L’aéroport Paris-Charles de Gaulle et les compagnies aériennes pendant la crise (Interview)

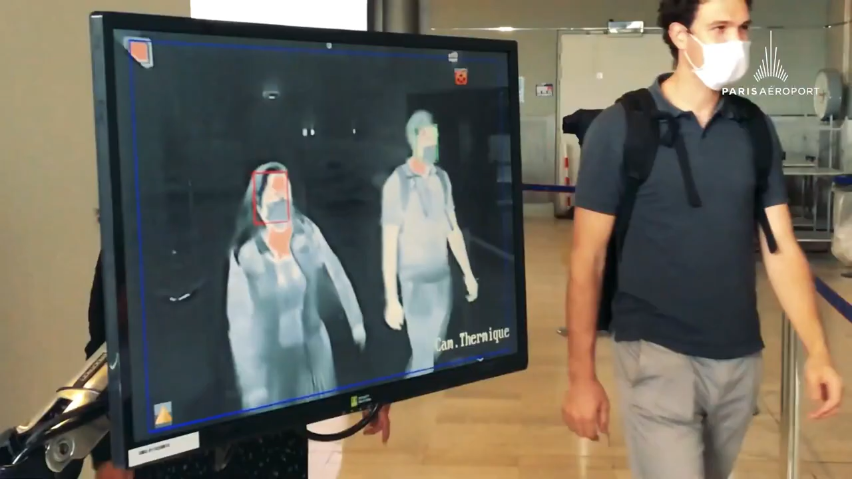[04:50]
Mais également, pour nos passagers à l'arrivée, nous avons mis en place des caméras thermiques qui fait que tous les passagers,
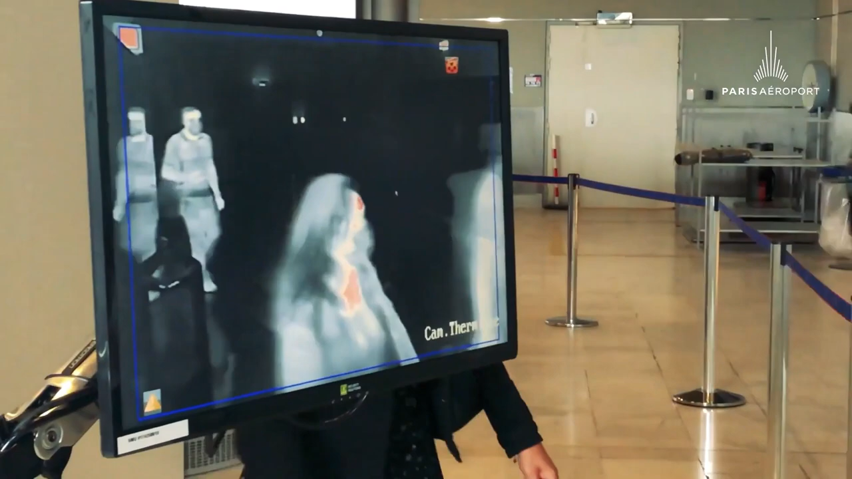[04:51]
enfin plutôt la température de chacun des passagers est contrôlée.